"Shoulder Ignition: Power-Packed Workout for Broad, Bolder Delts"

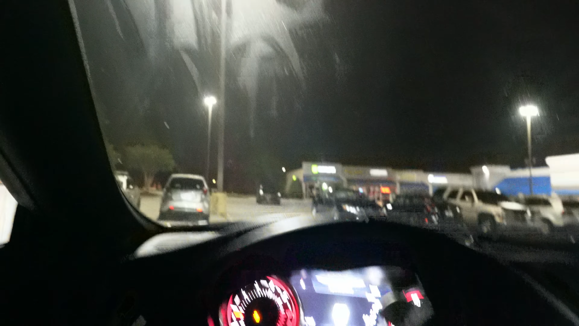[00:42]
All right, so I finally made it here to my destination, to the gym, which is gonna be Crunch Fitness here. Hope y'all can see there. Riding through here. And so we're in the light department.
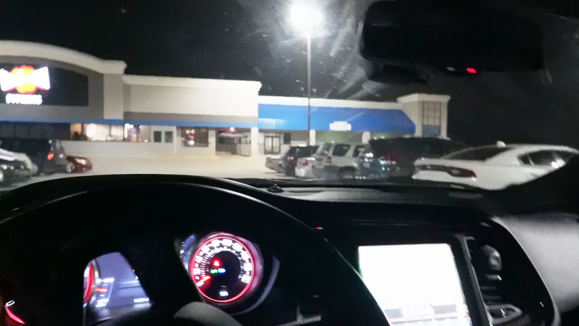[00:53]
Cause I don't trust people around my car here. I don't think too many people like to see Hellcats and Scat Packs and cars like this.